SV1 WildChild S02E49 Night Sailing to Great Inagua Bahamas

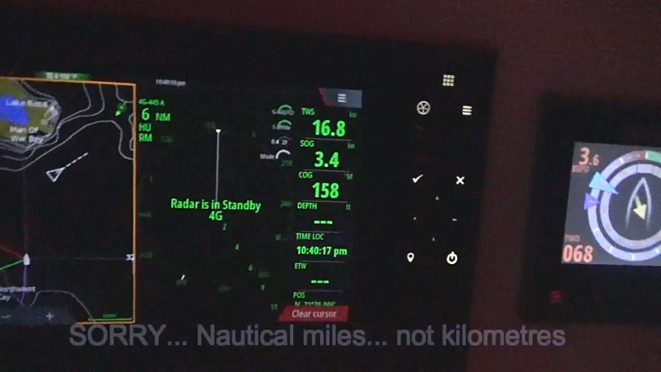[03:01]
Manawarp Bay, 30 kilometers at three knots, 10 hours, that's perfect actually.
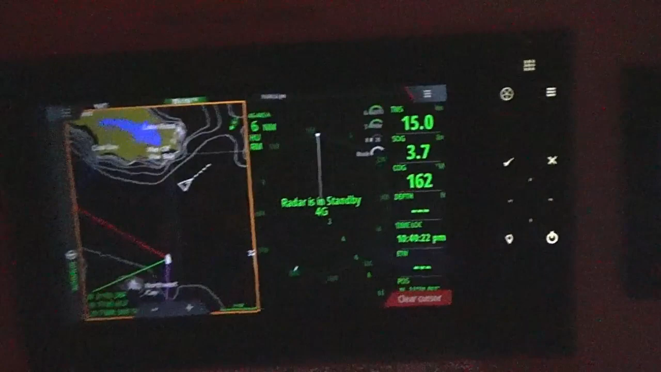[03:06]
Hmm, so what is it,
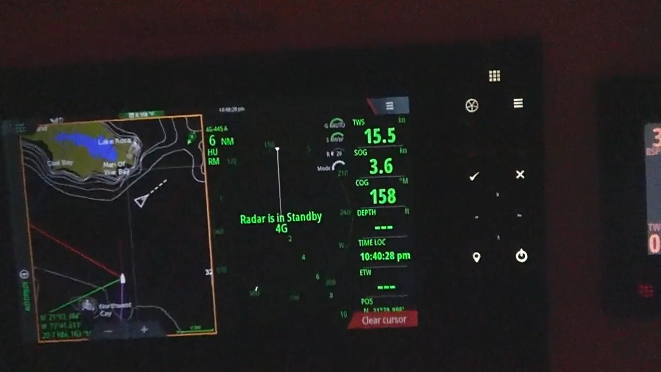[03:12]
it's 20 to 11, sunrise will be around 6,
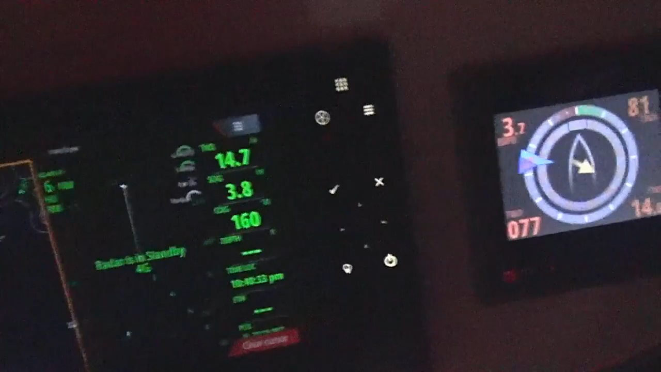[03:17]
so we have to stay out here for at least 7 and a half hours, we gotta do 30 kilometers at 3 and a half knots, actually kind of works out nicely.
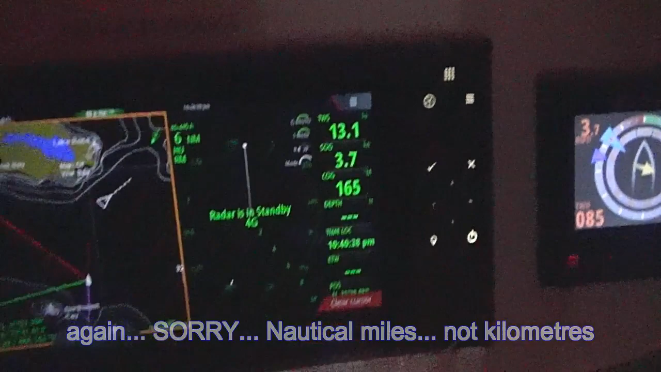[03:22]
So if we can keep Wildchild going slow, I think we're okay.
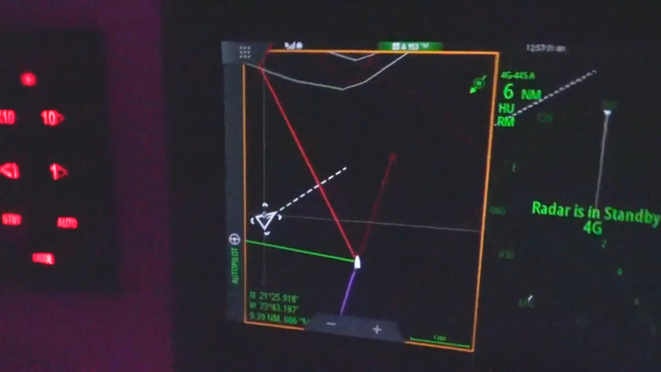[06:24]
He should cross well in front of us.
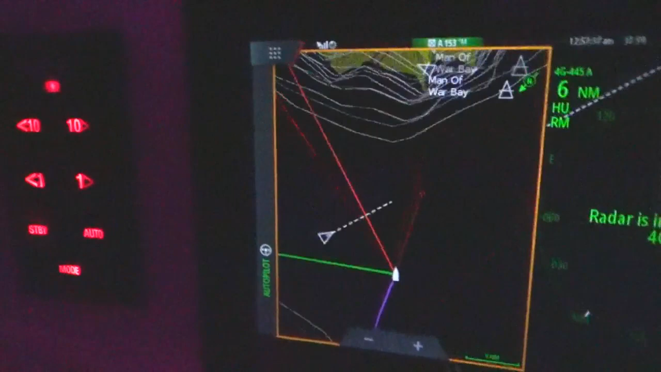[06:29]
We're actually not that far from Manamore Bay where we want to anchor.
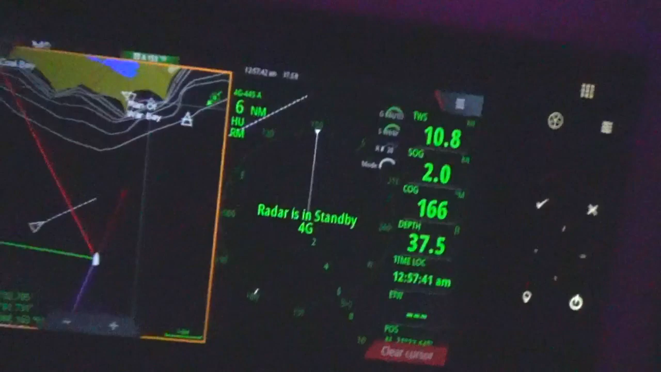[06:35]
We're 23 miles, but you can see from the speed on Wildchild, we're keeping her slow.
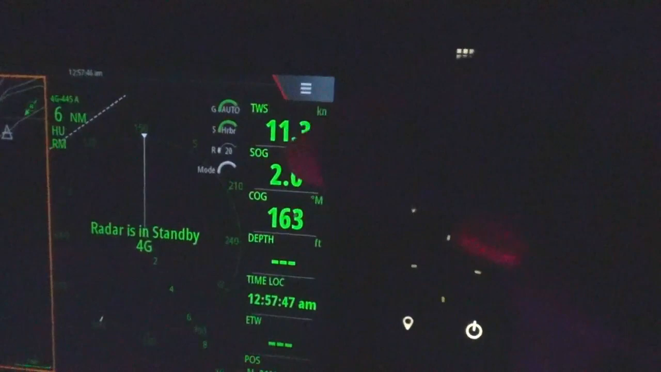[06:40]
The ocean conditions are very calm, the winds are light and we're keeping her slow.
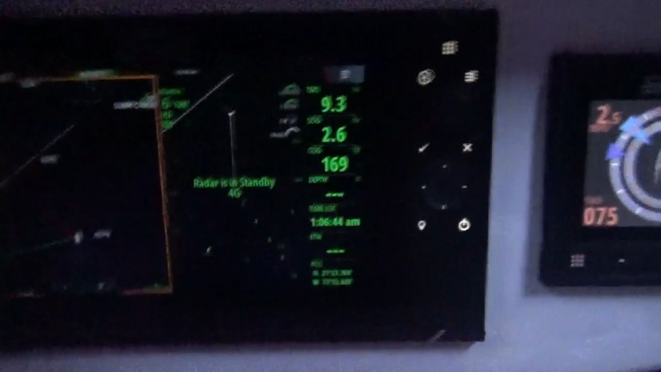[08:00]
We're now nine over, well, we were three and a half.